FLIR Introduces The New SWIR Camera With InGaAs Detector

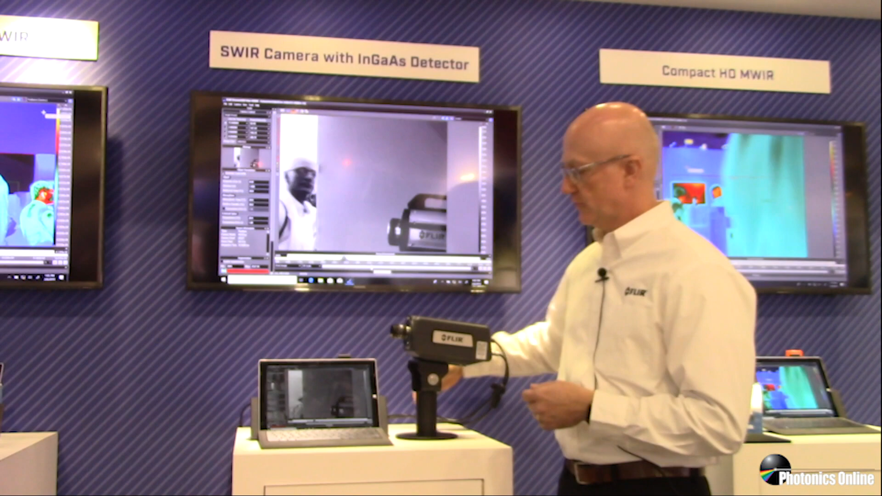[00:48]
The camera connects to a PC running our research IR software over a simple gigabit ethernet connection.
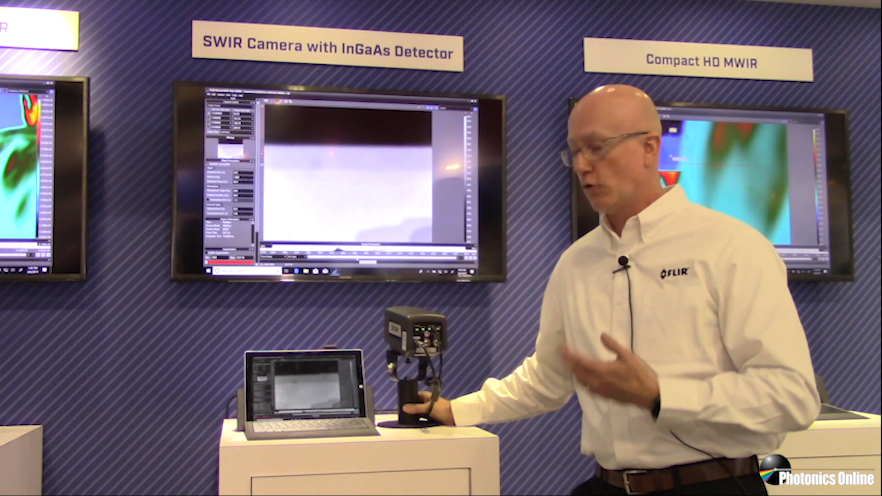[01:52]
So though it's working in the the SWIR infrared band which is primarily dominated by reflected light when you get temperatures above a hundred or two hundred degrees C you're actually able to calibrate this camera for temperatures. So we can calibrate this camera starting at about three hundred degrees C all the way up to three thousand degrees C for those unique applications where you need high temperature measurements or maybe looking through an in a glass window for higher temperature measurements into a furnace or something along along those natures.